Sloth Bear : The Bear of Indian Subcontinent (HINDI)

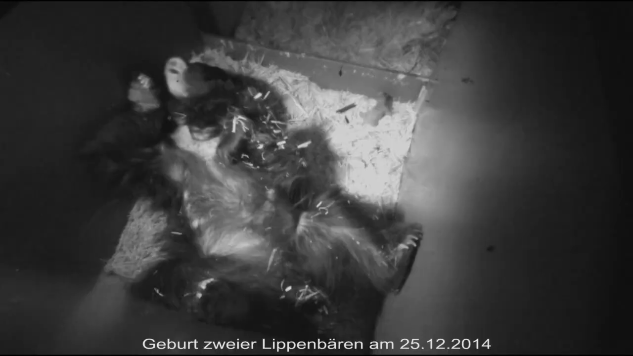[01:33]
मई से जुलाई के महिनों के दौरान प्रजनन करके मादा आम तोर पर 7-8 महिने के गर्ब काल के बाद एक सुरक्षित और अंधेरी गुफा में दो और कभी-कभी तीन बच्चों
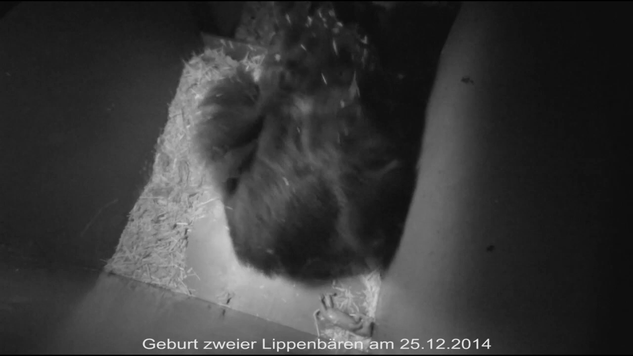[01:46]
को जन्म देती है और डेड़ महिने तक गुफा में ही रहती है